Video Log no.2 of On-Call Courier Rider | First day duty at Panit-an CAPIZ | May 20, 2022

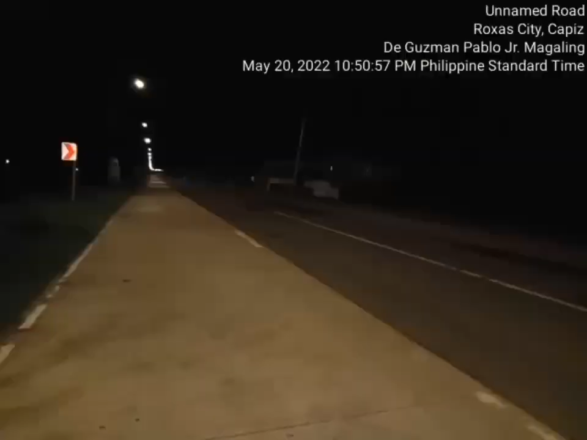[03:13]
wala lang nga sasakyan ako na lang nasa highway kumukulog kumikidlat pa kumukulog kumikidlat patag ulan na talaga